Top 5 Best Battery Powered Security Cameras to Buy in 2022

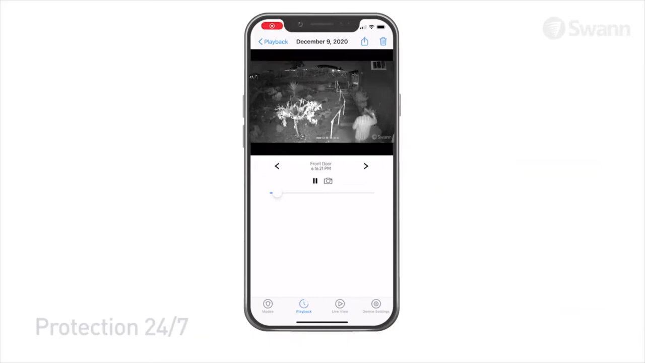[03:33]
Sleep comfortably knowing the Xtreme's security camera is looking out for you. It can even see in the dark up to 26 feet 8 meters with powerful infrared night vision that kicks in automatically.
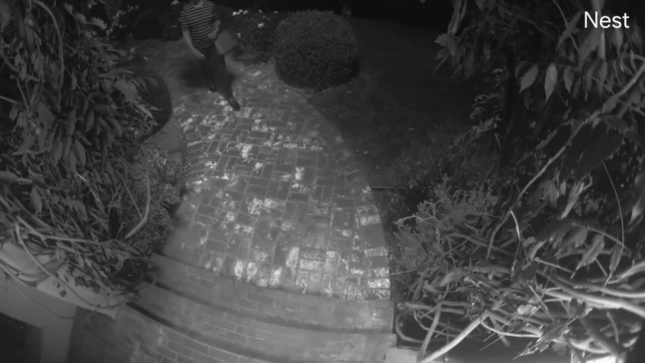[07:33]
Well, Nest Cam has night vision, and there's also the Nest Cam with floodlight.